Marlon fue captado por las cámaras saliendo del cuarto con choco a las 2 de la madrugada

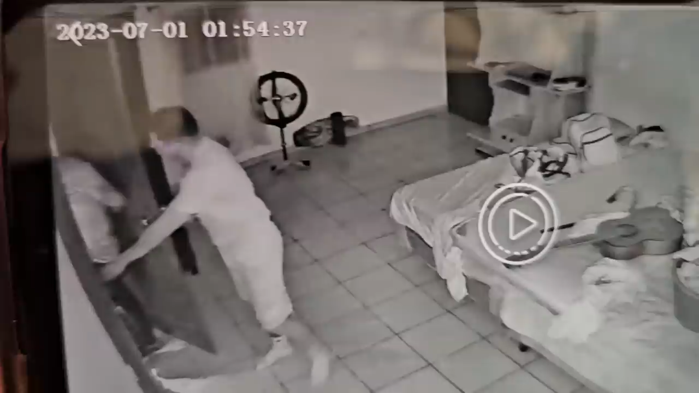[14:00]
Marlon, mire, ahí está Choco y ahí está Marlon, ve. Mire, eran las 2 de la mañana, ve. Mire, 1 de julio de 2023, 1:54, ahí está Choco y allá está el Kevin. Solo usa pantalón para dormir, pasmado, ¿no ves? Y dice que no es él todavía.
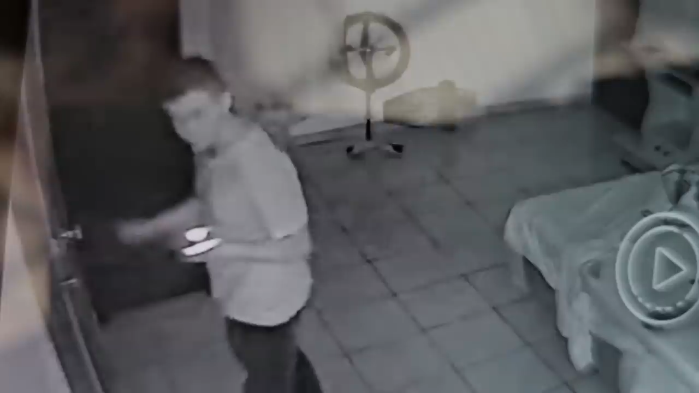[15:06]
Ay, no, pero no se acuerda, estaba dormido. No, acá no vas a ir. Ahí ya venía, ya.